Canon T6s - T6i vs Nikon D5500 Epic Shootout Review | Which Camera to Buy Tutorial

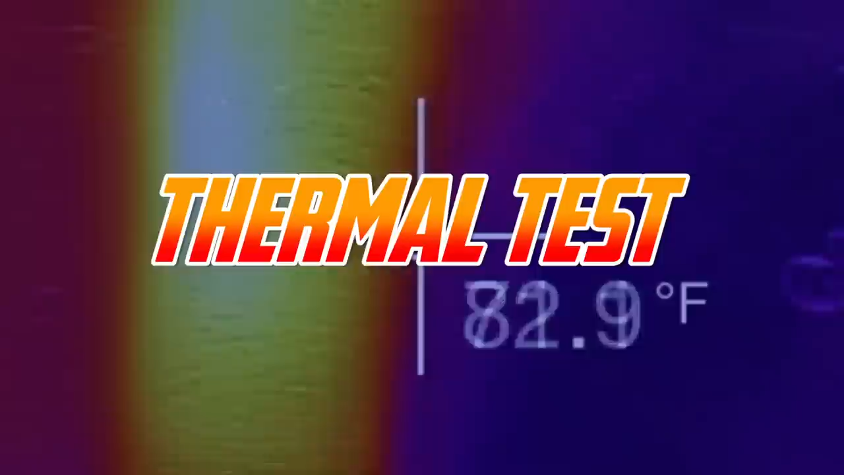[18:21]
Heat contributes to basic wear and tear and can sometimes affect the overall usability and efficiency of a camera,
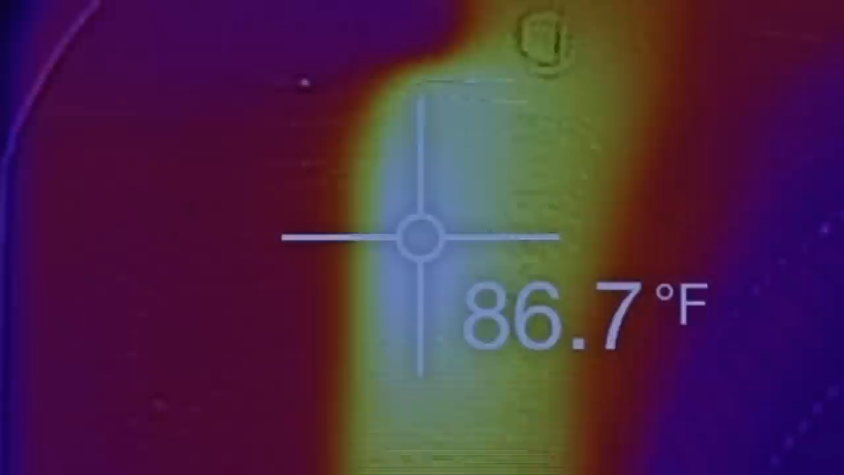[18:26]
On screen: spot 86.7°F
so this is something I like to look at using an FLIR imager.